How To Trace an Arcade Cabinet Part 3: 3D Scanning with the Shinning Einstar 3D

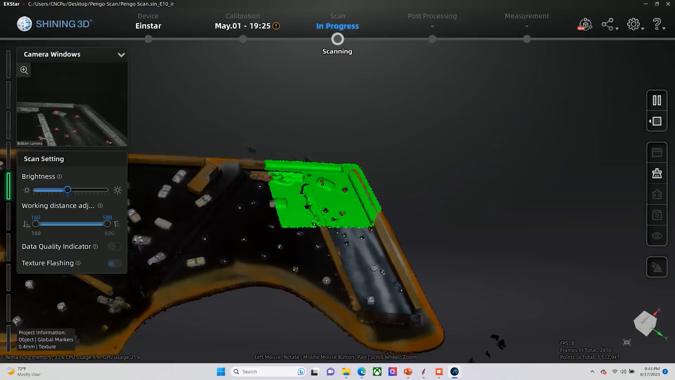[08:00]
Also, when I'm doing the scanning here, I'm also getting all of the blocking,
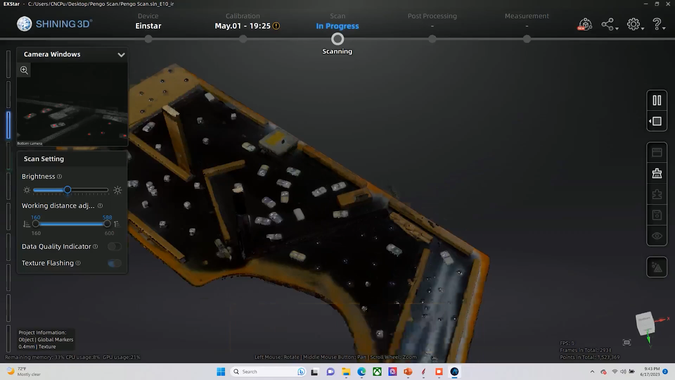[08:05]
which is something that I would still have to manually measure and add to the other cabinet measurements.
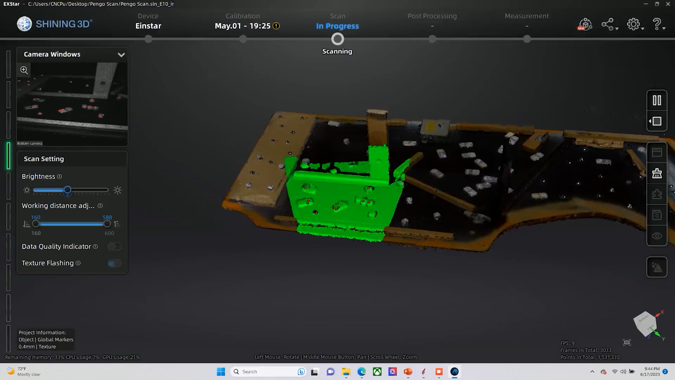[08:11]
So this is a much quicker, much faster process.
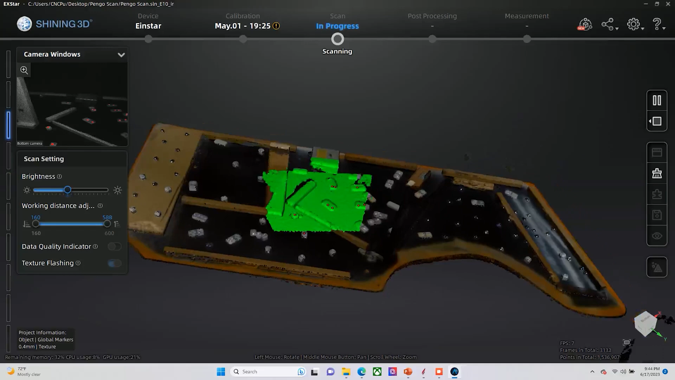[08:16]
So you'll see that I'm still moving back and forth, but my orientation has changed from where I originally started.
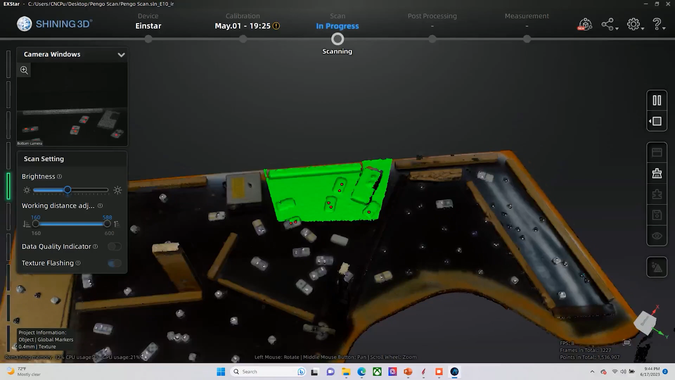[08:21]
Originally I was working on the back side of the cabinet looking towards the front. Now I'm on the front side looking towards the back.
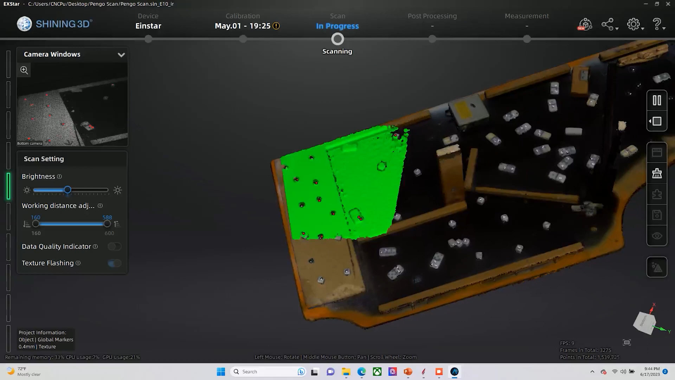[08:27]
Basically what I'm trying to do is capture as many of the angles and
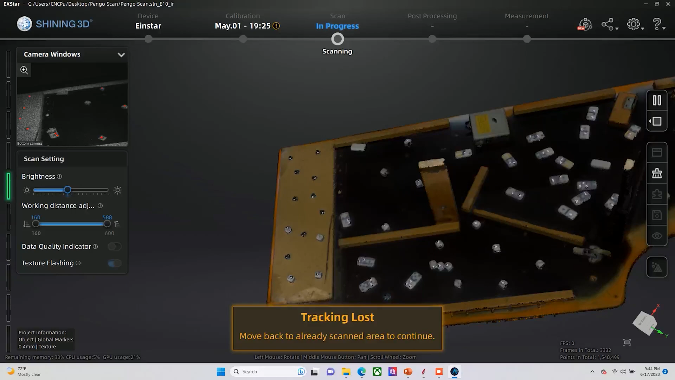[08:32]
the edges of the blocking as I can so that I have a nice crisp edge to be able to trace around later with it.
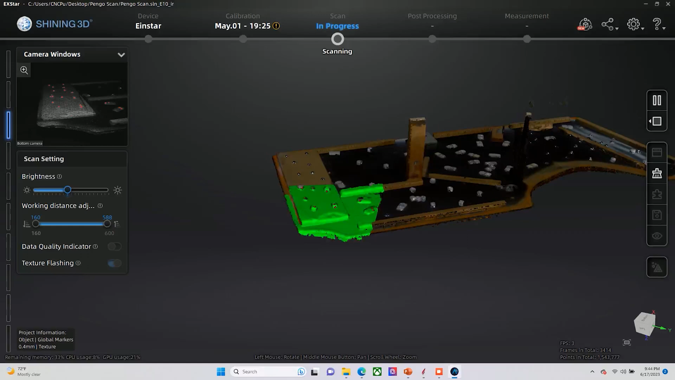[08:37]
I'm also trying to get the vertical supports that go up and come across just for orientation purposes.
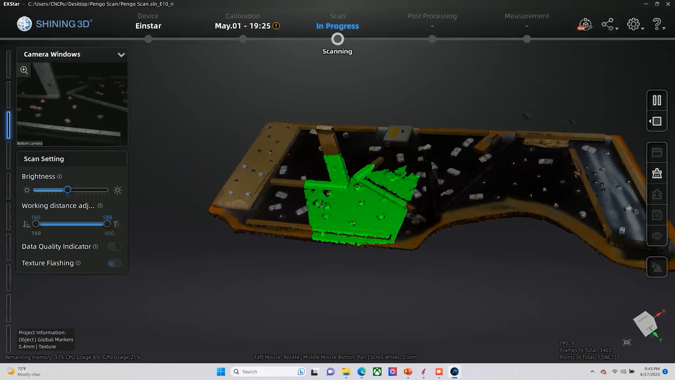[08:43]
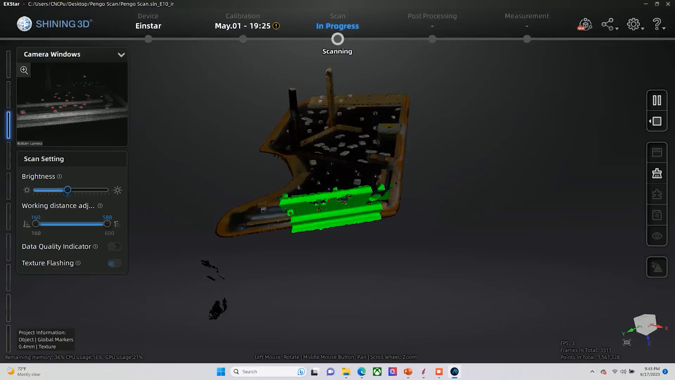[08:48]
As you're scanning, you're basically moving the scanner in and out towards and away from the surface.
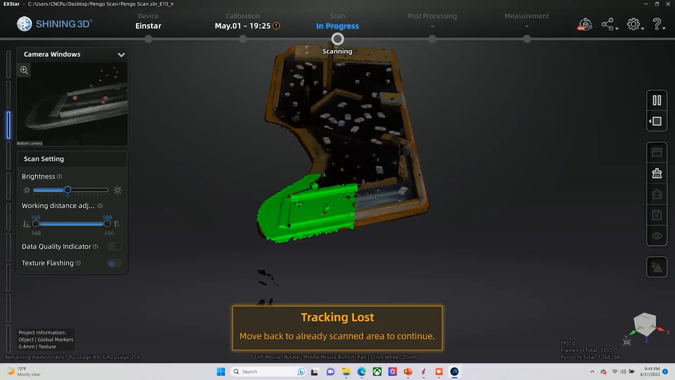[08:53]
As you do this, you actually wind up or you should be adjusting your light values as well.
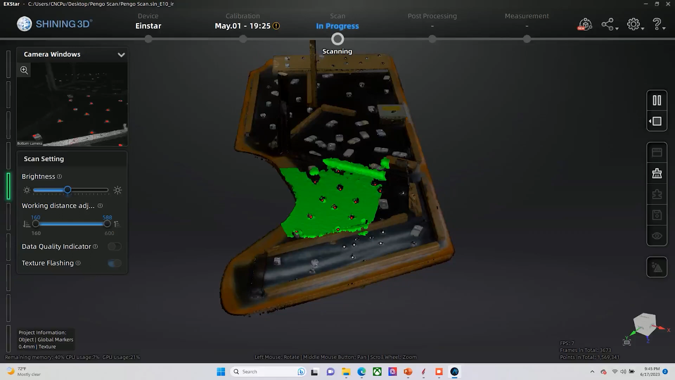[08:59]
So there's kind of a sweet spot where the light is just perfect and the distance is just right.
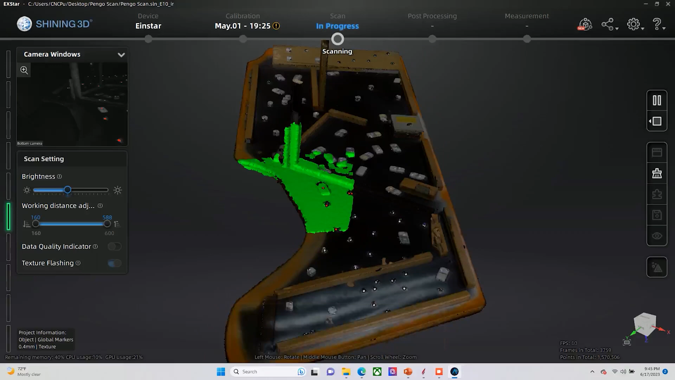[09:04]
This scanner also orients differently as well.
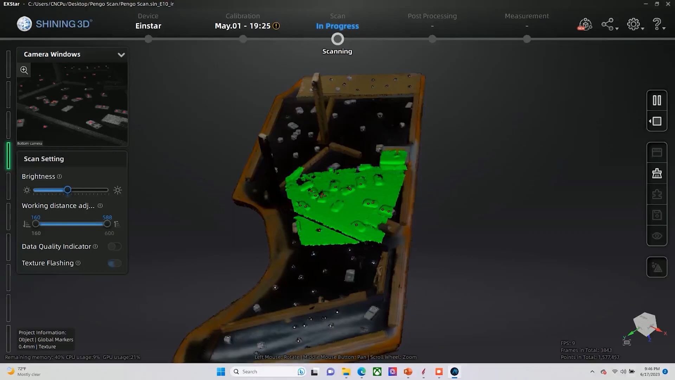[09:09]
So you can scan perfectly parallel with the surface or you can scan at 30 or 45 degree angle to the surface as well with it.
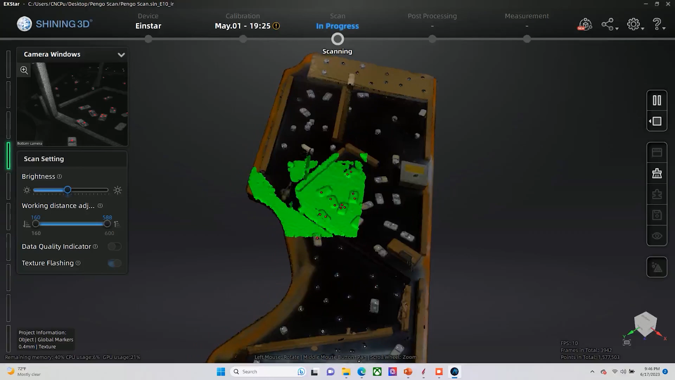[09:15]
This basically almost like casts a shadow as kind of what you're seeing here.
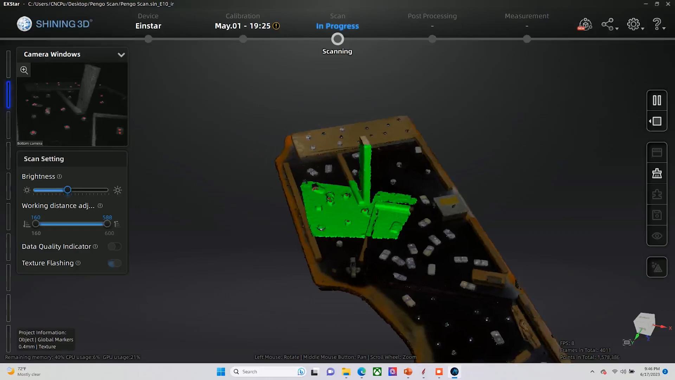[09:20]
When it looks like a rectangle or a square, I'm directly above it.
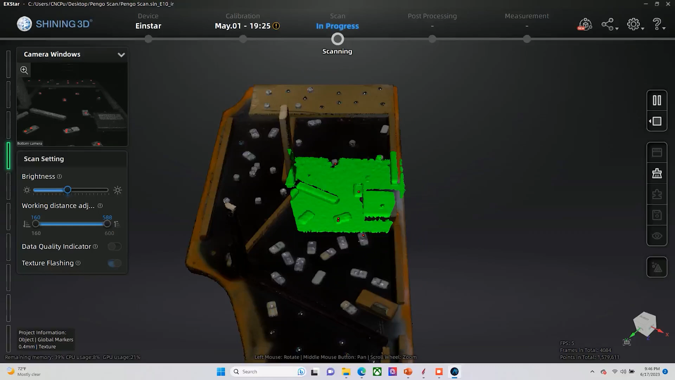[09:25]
When it's more trapezoidal, I'm more scanning at an angle with it.
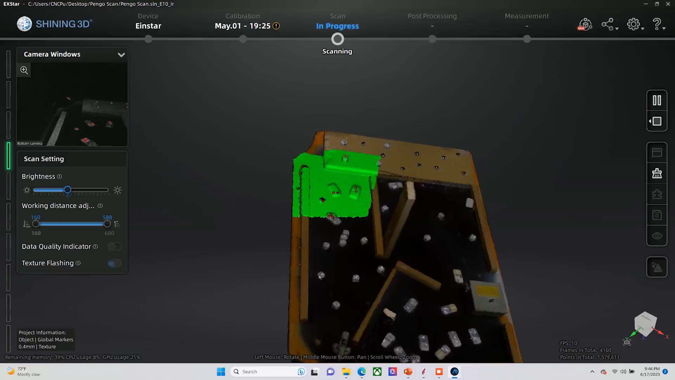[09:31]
And the idea here is, as I said before, is you're trying to get the scanner into all the little nooks and crannies of the edges of the blocking. The better job you do scanning here,
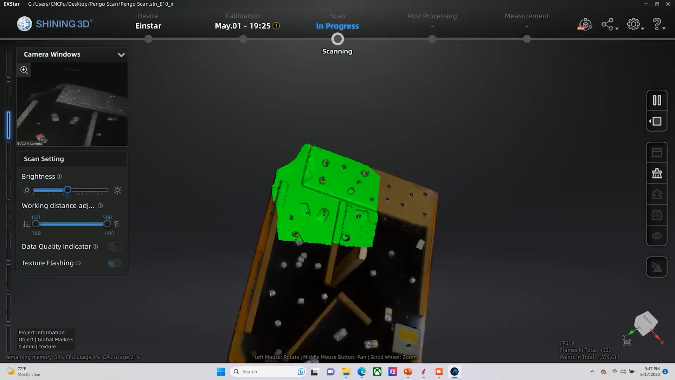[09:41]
the easier you're going to have a time of trying to trace that blocking later when you transfer it to your blueprint drawings.
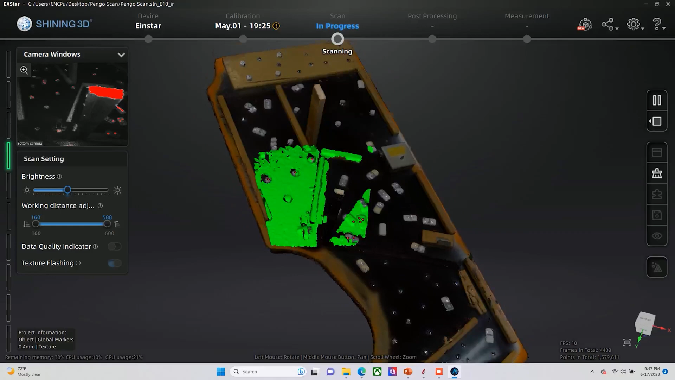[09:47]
So we'll speed up this last little bit of scanning here with it.
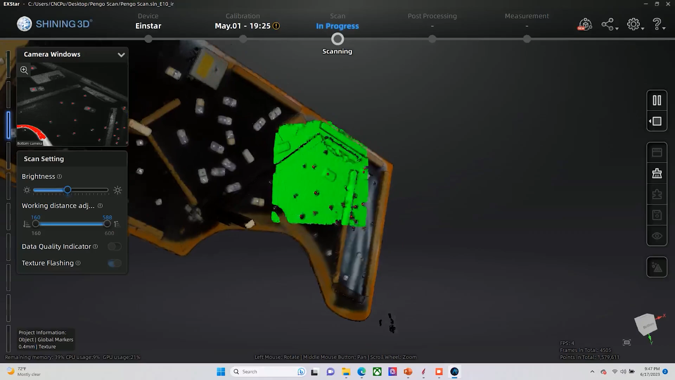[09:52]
You will note that there is some little debris that you're seeing on the outside of the scans.
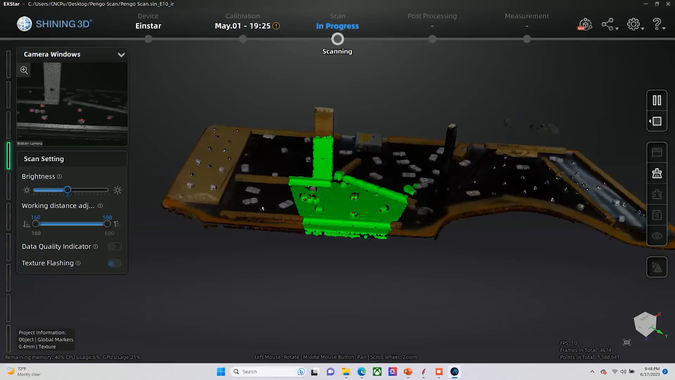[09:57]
This is basically picking up other things that are outside of what I'm trying to scan. So this is another arcade cabinet that's sitting nearby,
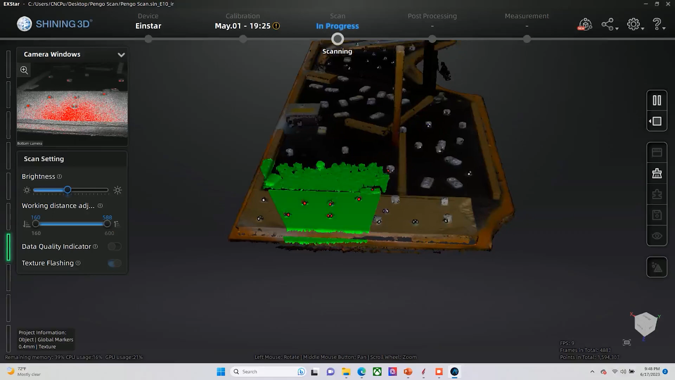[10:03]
a footstool essentially that's holding up this panel with it.
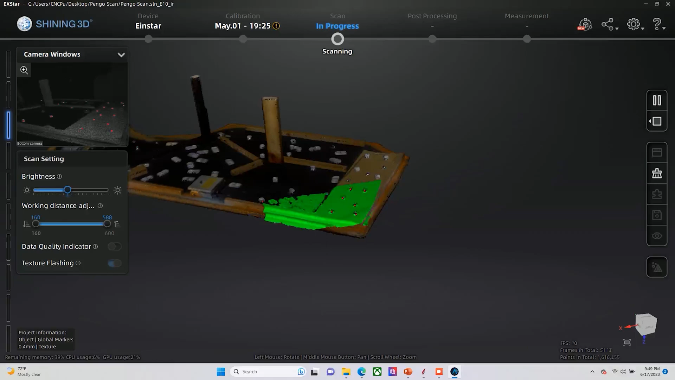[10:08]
So you can very easily clean that stuff out by plane when you're done. So don't really worry about it too much when you're doing your scanning.
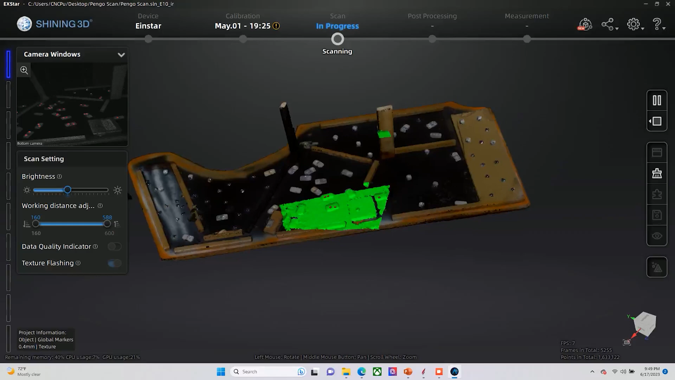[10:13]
It's easy to delete. But just be aware that if you do have stuff in the general area,
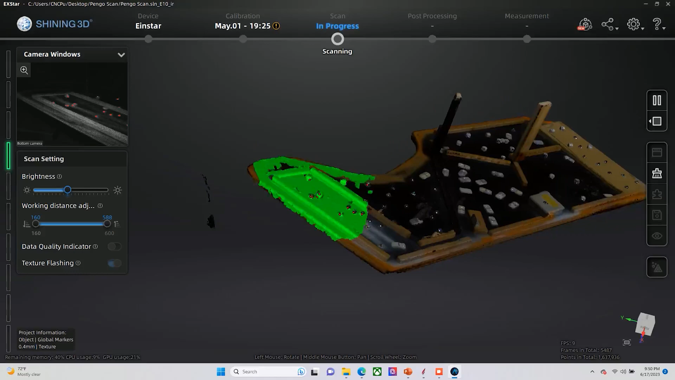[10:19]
it may wind up showing up in your scan and will become something that you may have to address at a later time.
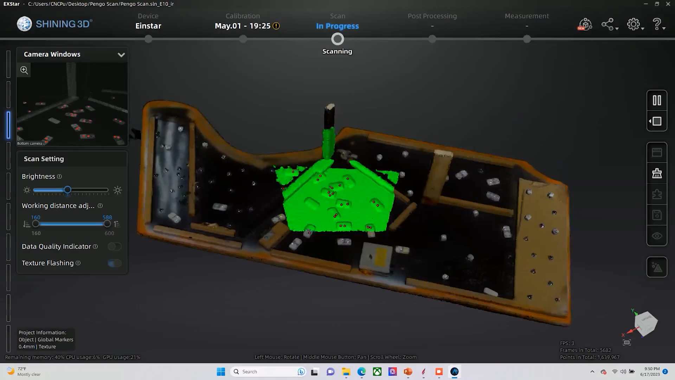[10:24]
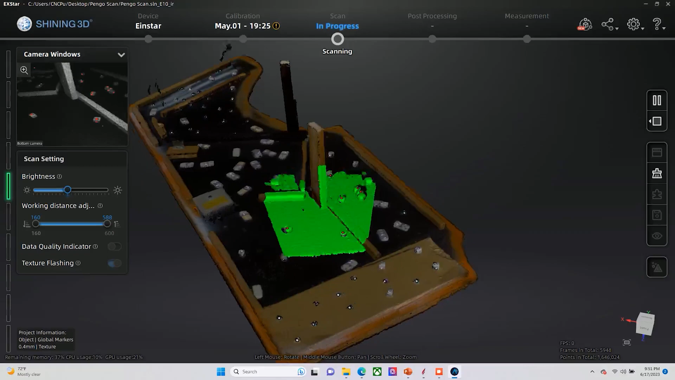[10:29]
So we've finally reached the point where we think we have the majority of the scanning. So now we have a 3D model of what we've scanned.
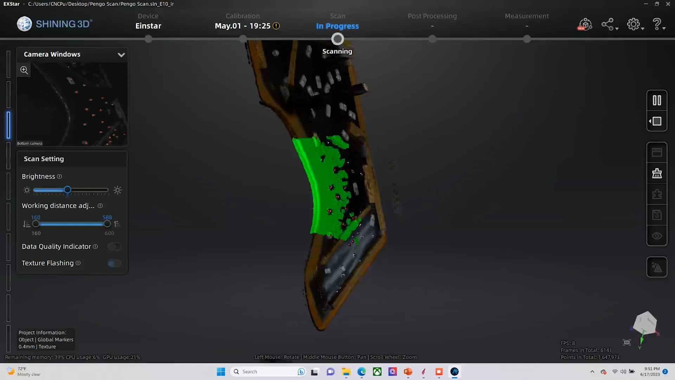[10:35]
This is basically as a point cloud and we can go through and manipulate the object with it.